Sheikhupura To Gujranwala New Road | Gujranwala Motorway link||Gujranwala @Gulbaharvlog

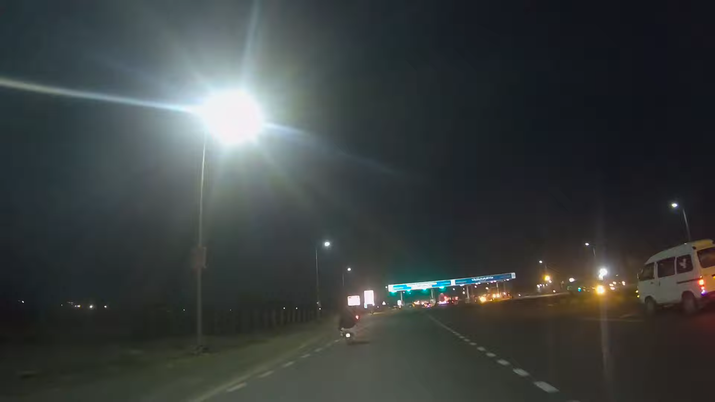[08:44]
ہم یہ دیکھ لیں ٹول پلاز میں پہنچ چکے ہیں تو سفر ماشاءاللہ یہ چالیس کلومیٹر میں نہیں کیا ہے جناب تیس منٹ میں کیا ہے